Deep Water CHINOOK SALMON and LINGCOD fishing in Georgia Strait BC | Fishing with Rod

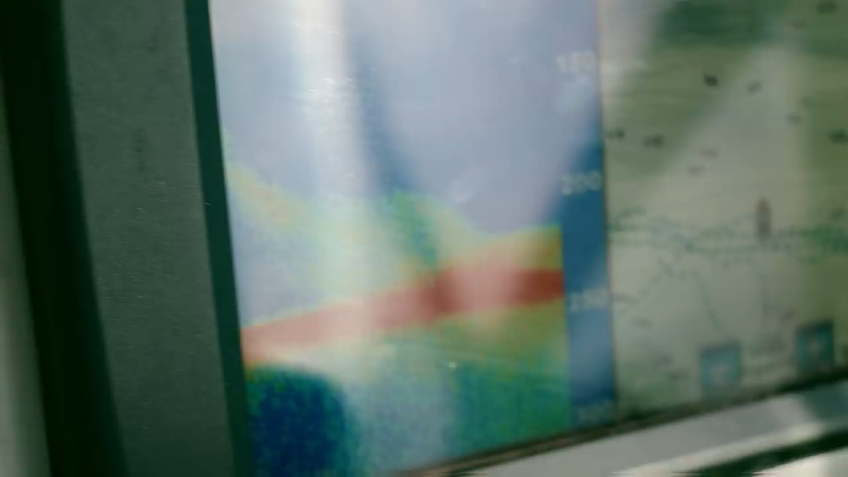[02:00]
230 to 265 feet of water, and we're trying to stay as close to the bottom as we can.
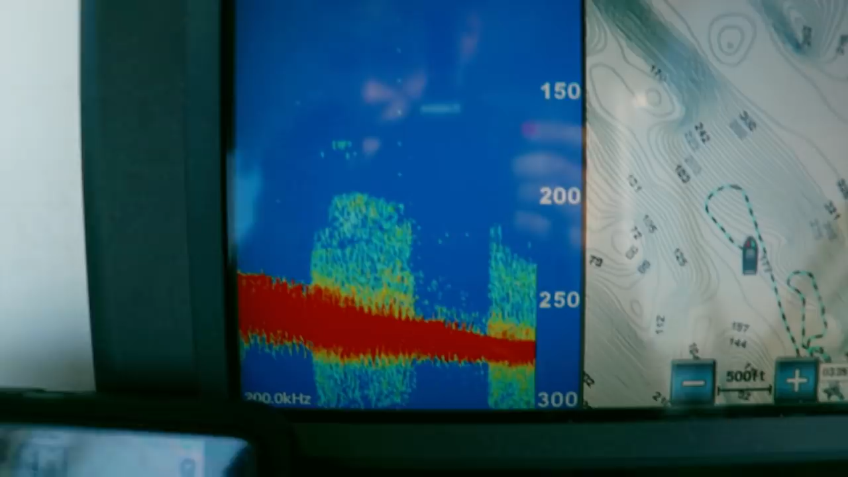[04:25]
Well, there's a big school of herring below, and so we are going to drop down right.